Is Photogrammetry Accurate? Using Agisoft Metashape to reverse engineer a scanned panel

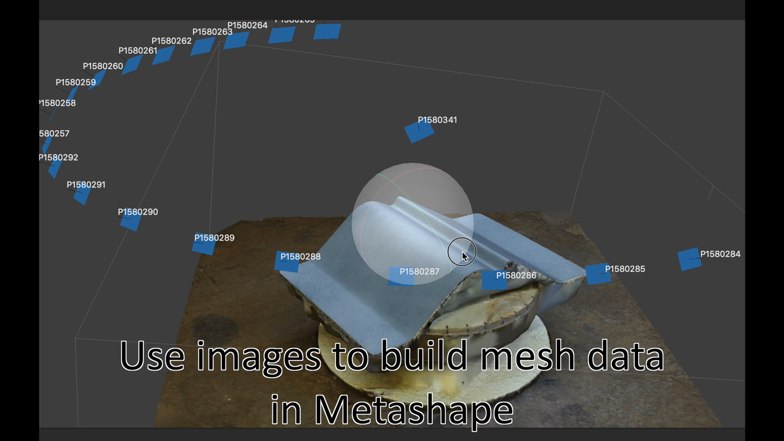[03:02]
You'll see most of the images come out from the one side.
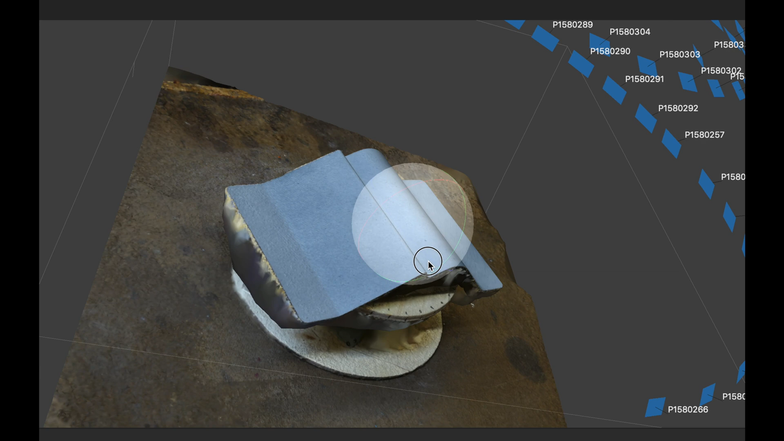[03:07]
The other side does not. I suspect this has something to do with the fact that
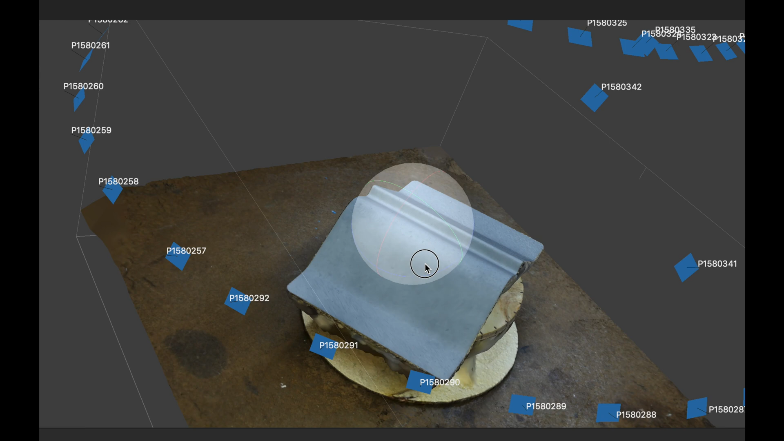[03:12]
the panel is so flat on the other side.
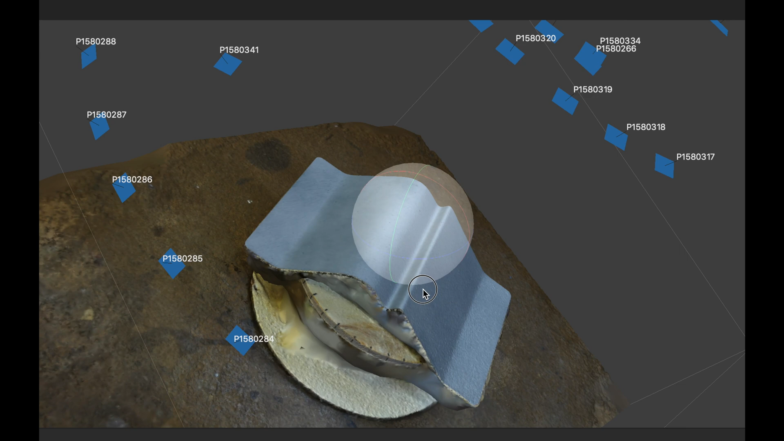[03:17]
It has a tough time registering those images, I think. At any rate, it does give me a scan.
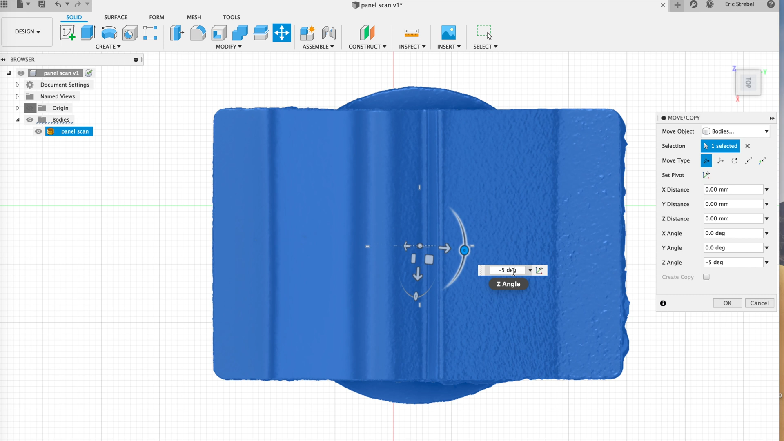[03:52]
line up or square up the data because when it creates the data,
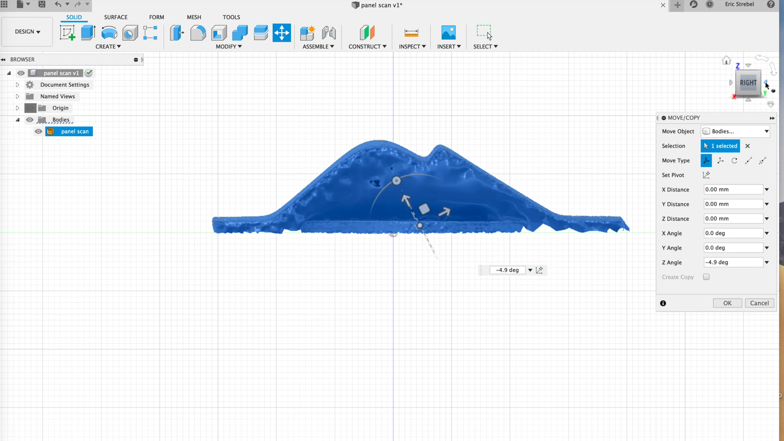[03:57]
it has no reference to square up down right left or anything in the world.
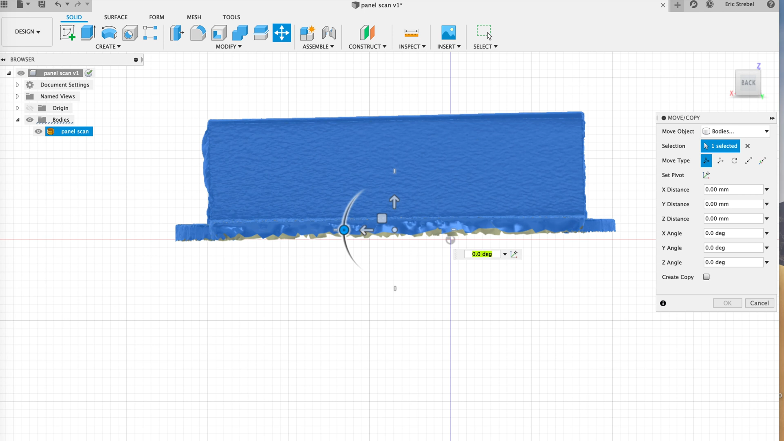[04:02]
And so we need to do that first to make this data usable.
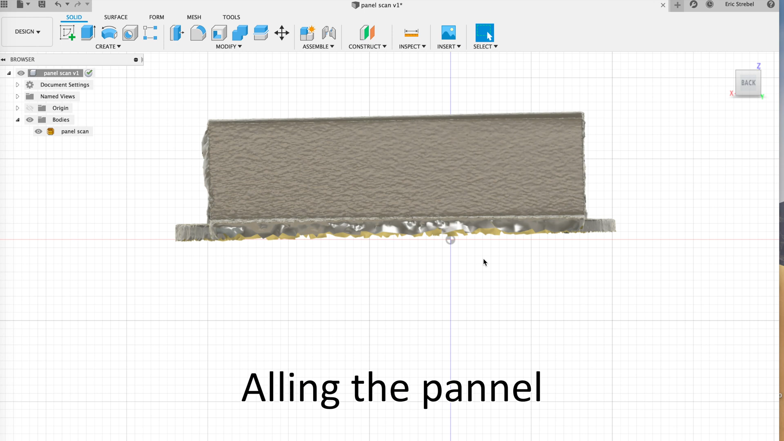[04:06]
And I'm just trying to square things up and
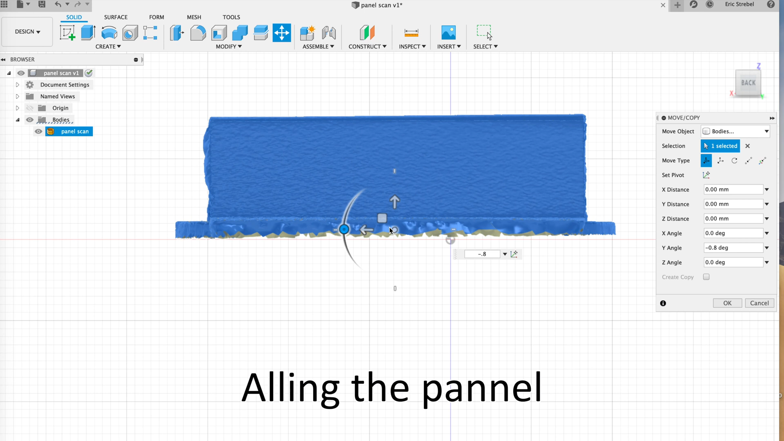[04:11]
I'm mainly eyeballing it because I can make further
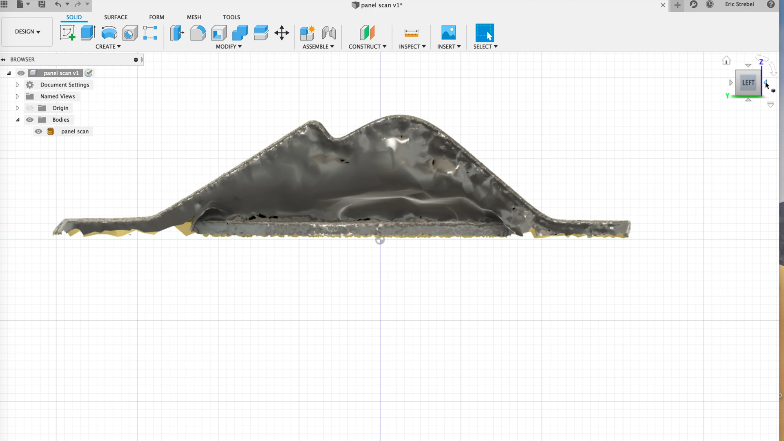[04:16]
slight tweaks and adjustments as we need when we're moving forward.
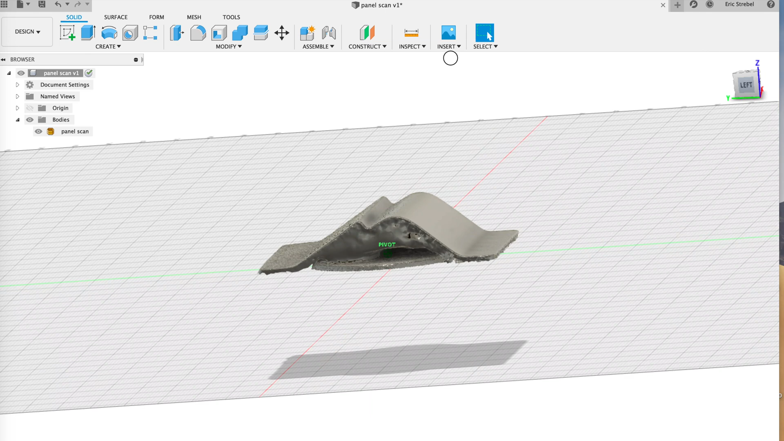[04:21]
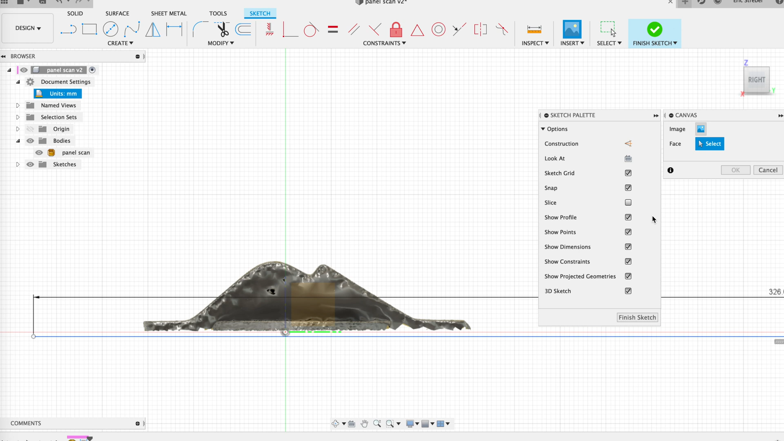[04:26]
So the next thing I do is I create a line that is the length or the width of the panel.